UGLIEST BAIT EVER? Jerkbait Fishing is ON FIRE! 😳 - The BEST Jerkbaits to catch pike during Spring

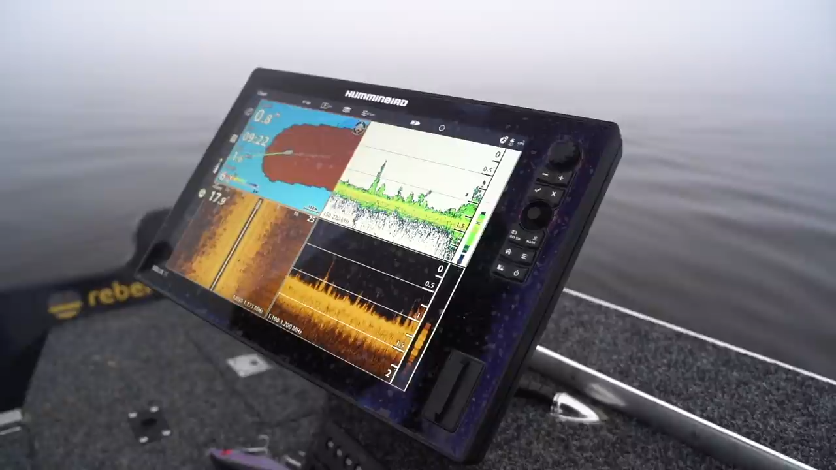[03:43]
But here, there's a lot of vegetation on the bottom.